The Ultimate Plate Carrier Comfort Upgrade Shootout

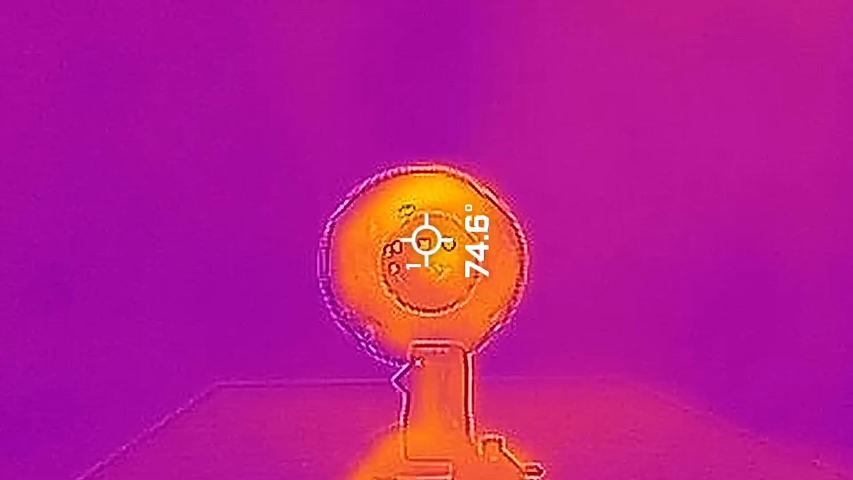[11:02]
After that, allow the heat lamp to warm up for 5 minutes. Next, place a comfort pad or pontoon in front of the heat lamp 2 feet away.
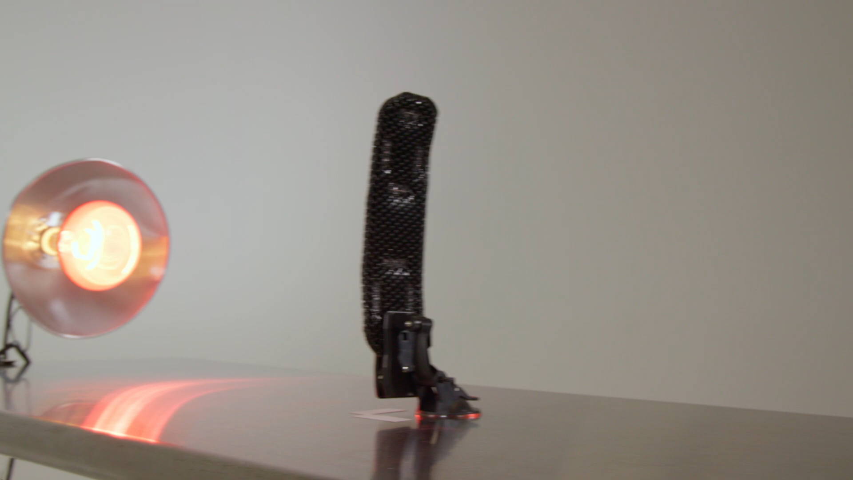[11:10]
Let the heat lamp directly warm the pontoon or comfort pad for 90 seconds, taking readings every 30 seconds. Finally, take the average of the three readings and subtract the average from the baseline surface temperature to get your result.
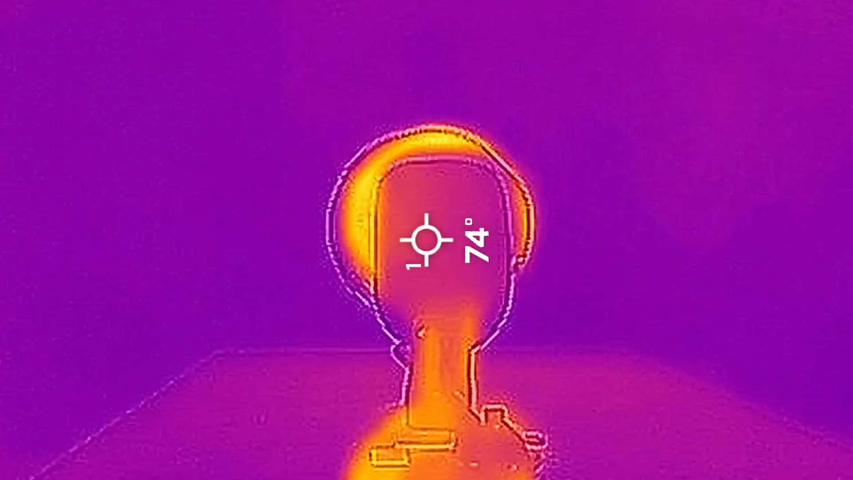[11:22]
The Cry Precision AVS pads recorded a baseline surface temperature of 74 degrees and an average heated temperature of 80 degrees,
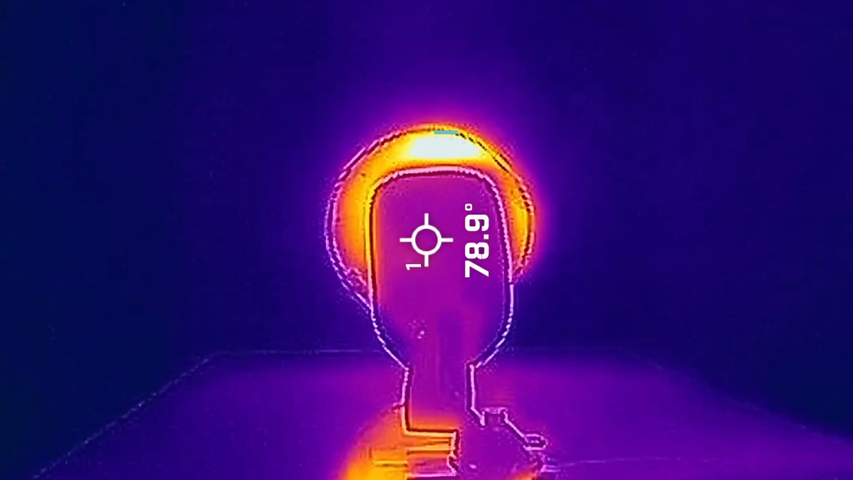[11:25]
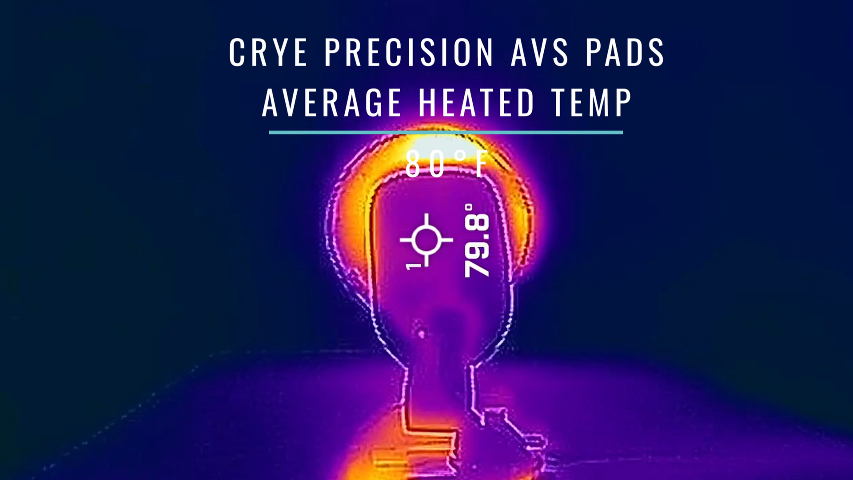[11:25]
yielding a thermal shift of 6 degrees.
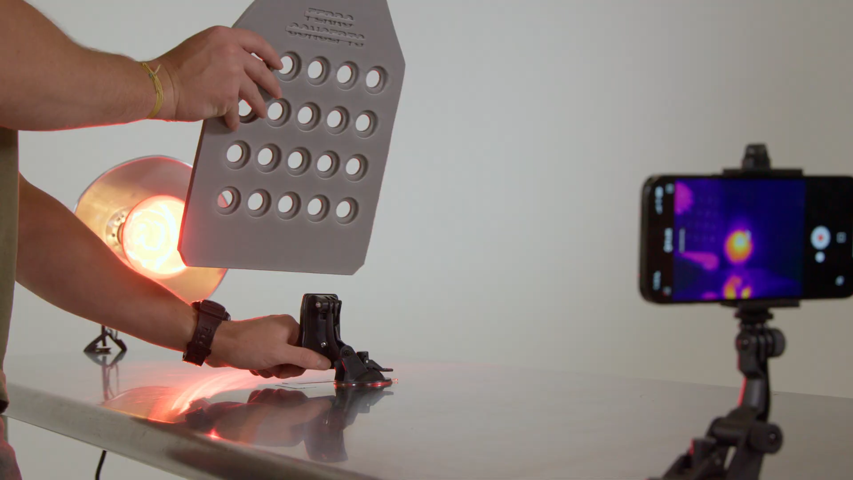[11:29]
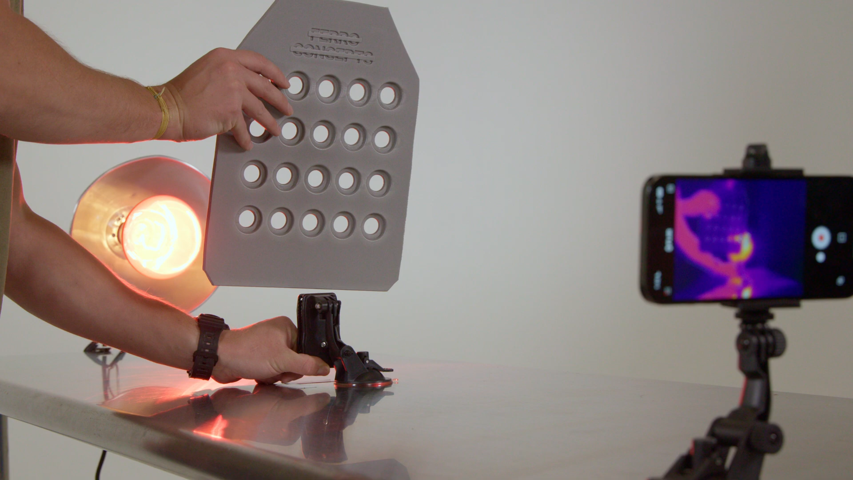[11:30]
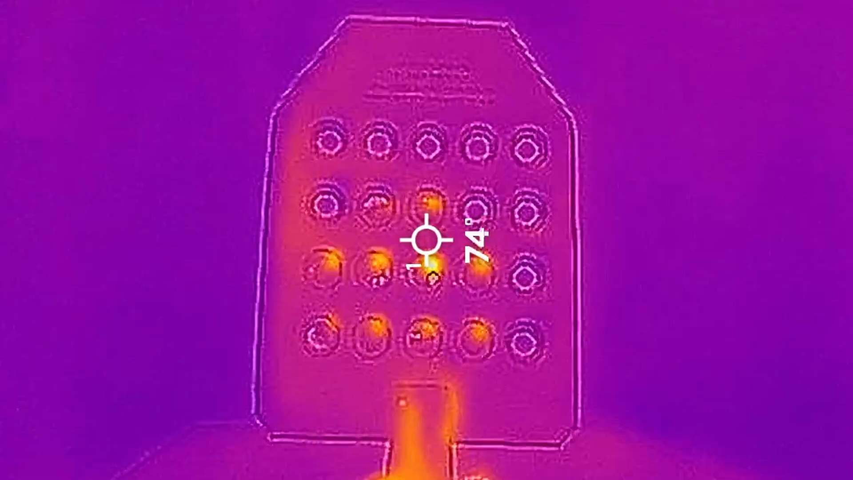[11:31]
The Ferro Concepts Comfort pads recorded a baseline surface temperature of 74 degrees and an average heated temperature of 83 degrees,
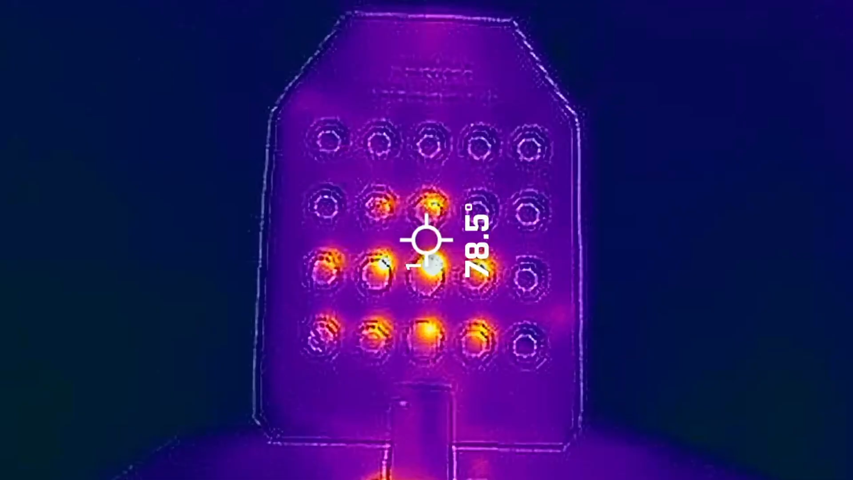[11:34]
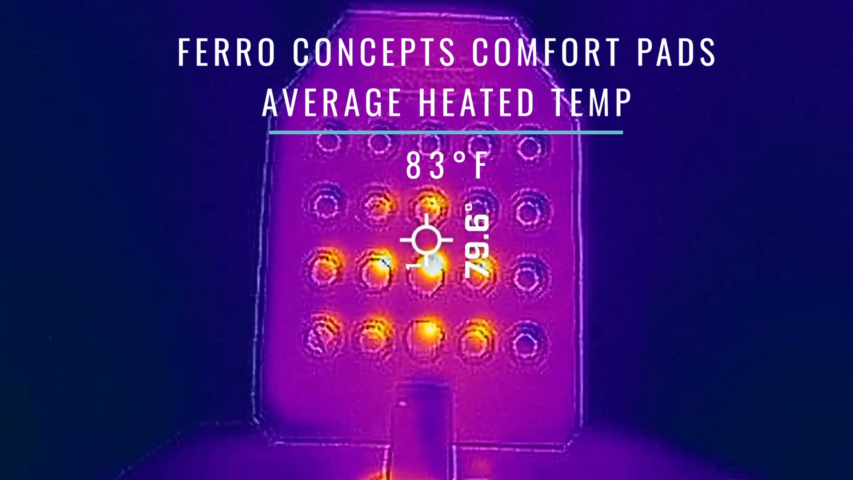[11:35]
which gives them a thermal shift of 9 degrees.
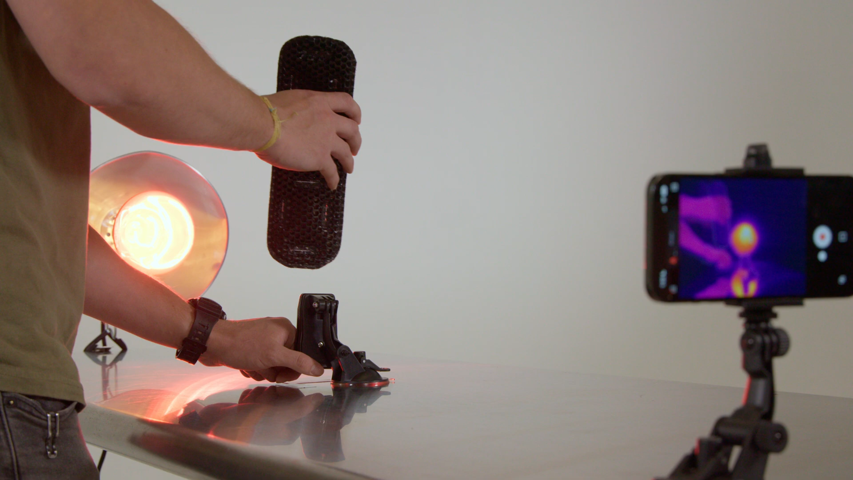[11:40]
The Core Performance Ice Fence plate carrier ventilation pontoons recorded
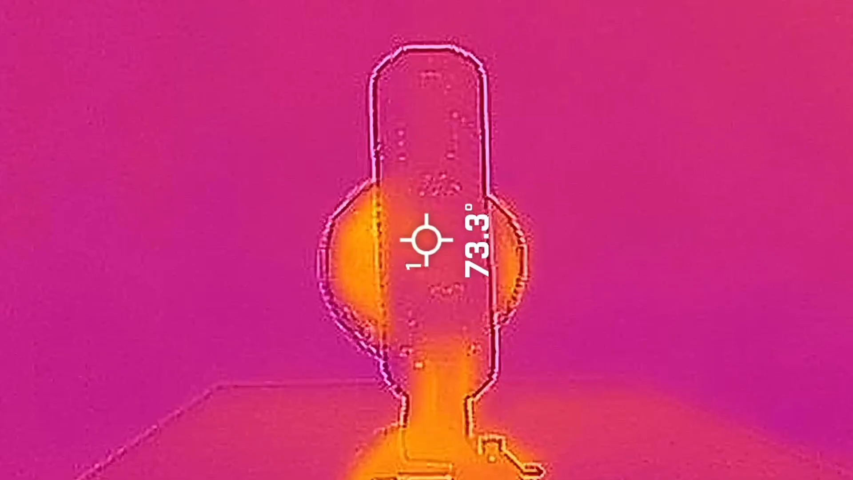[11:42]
a baseline surface temperature of 73 degrees and an average heated temperature of 85 degrees,
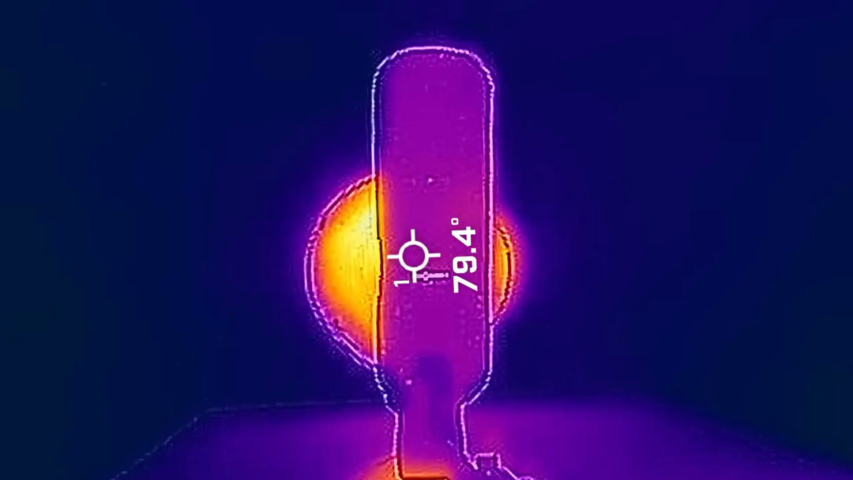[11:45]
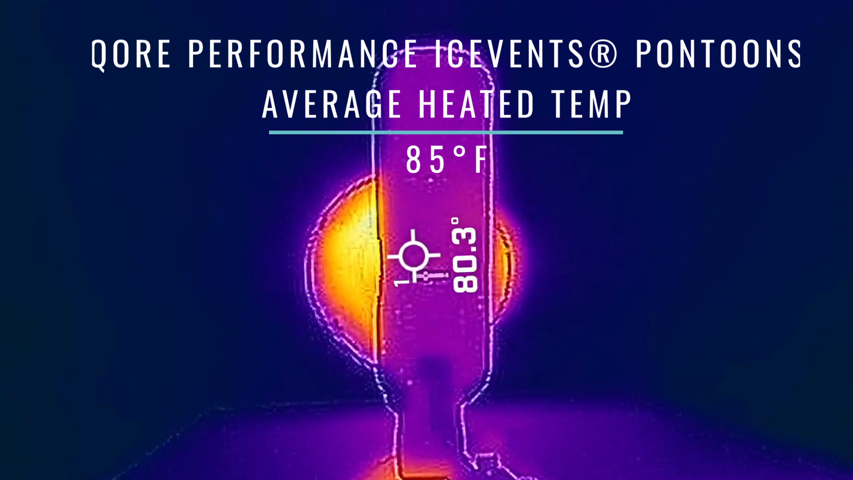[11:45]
which yields a thermal shift of 12 degrees.
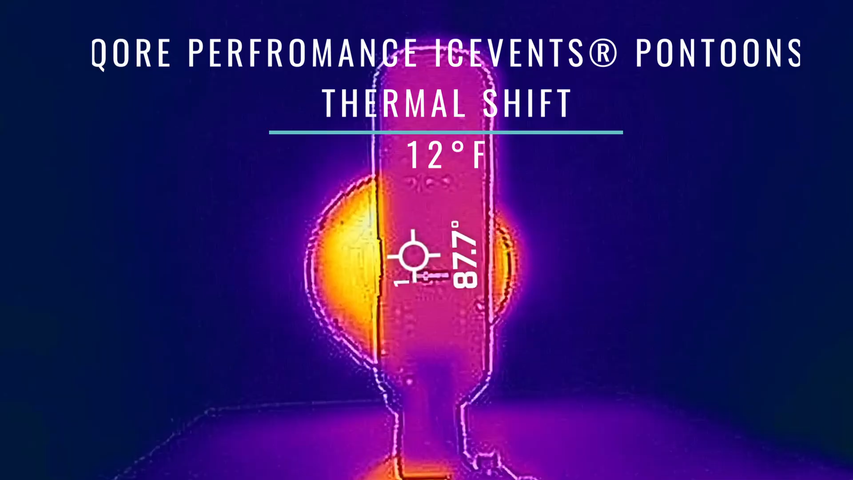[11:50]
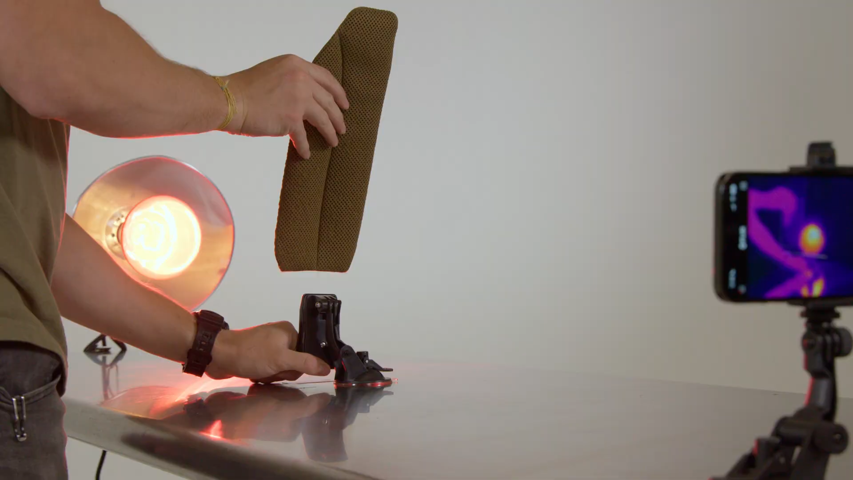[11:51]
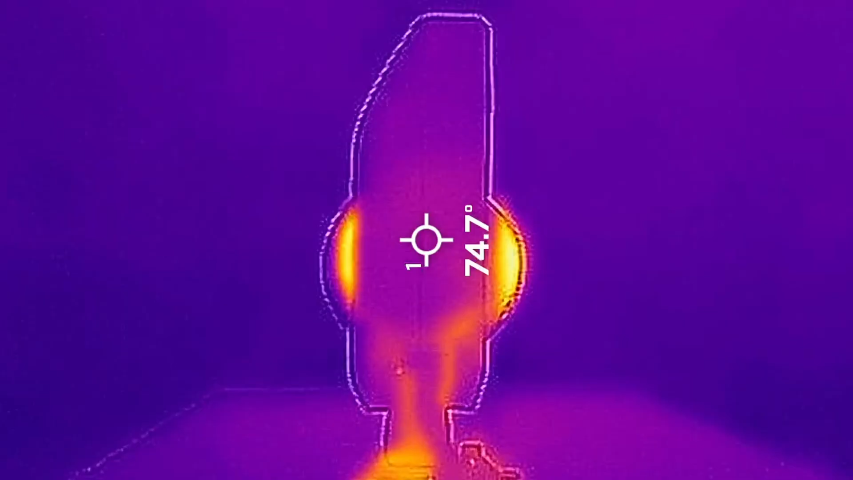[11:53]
The Shaw Concepts Arc V2 pads recorded a baseline surface temperature of 74 degrees and an average heated temperature of 81 degrees,
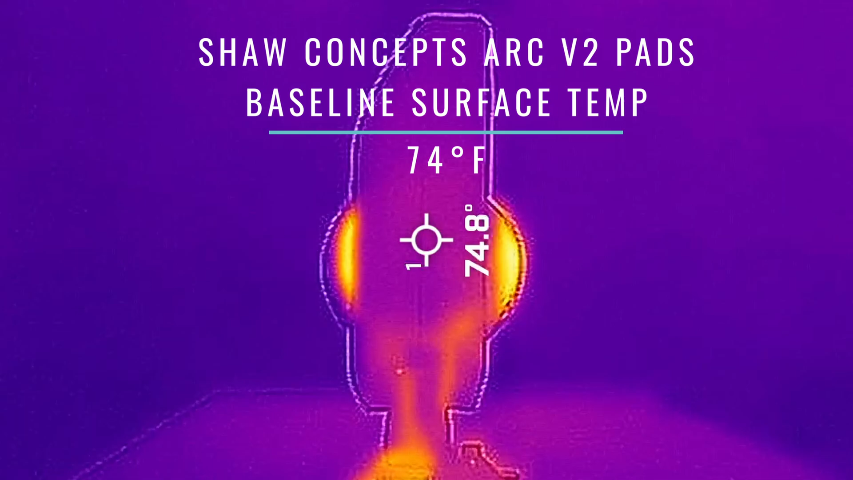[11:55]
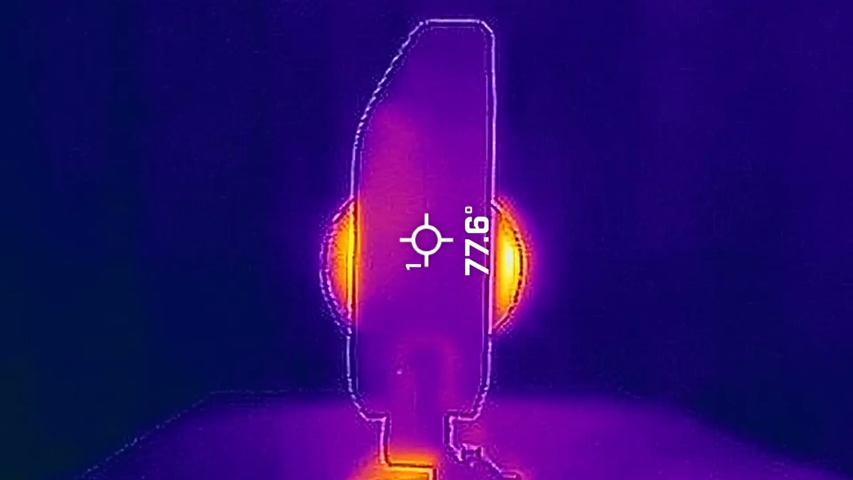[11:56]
which comes out to a thermal shift of 7 degrees.